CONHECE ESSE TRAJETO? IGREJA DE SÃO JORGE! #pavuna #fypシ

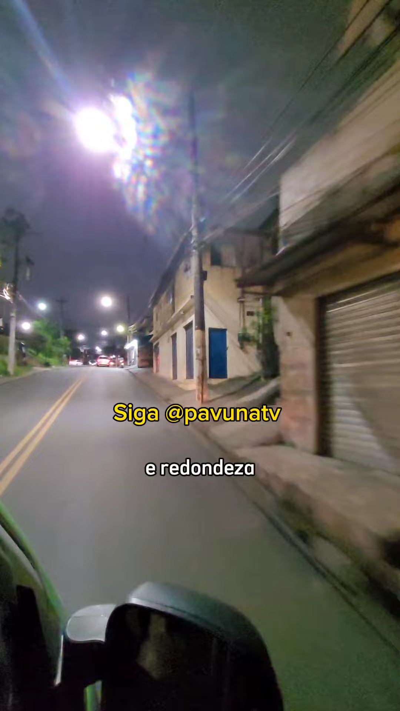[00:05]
tenho certeza que você que mora no Parque Colômbia e Redondeza Você pega esse trajeto aqui pra ir pra Pavuna Bom, até então pessoal, essa é a van via Médici, tá certo?
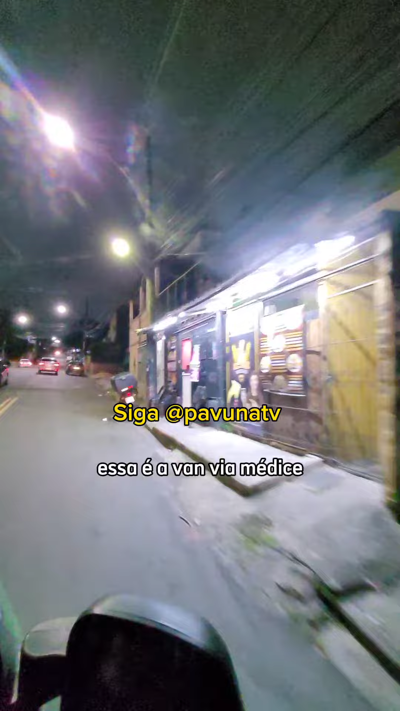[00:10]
Vocês vão ver que eu vou passar no quebra-mola agora Depois de passar no quebra-mola, vai virar à esquerda E vai em sentido a igreja de São Jorge E vou estar mostrando pra vocês aí no detalhe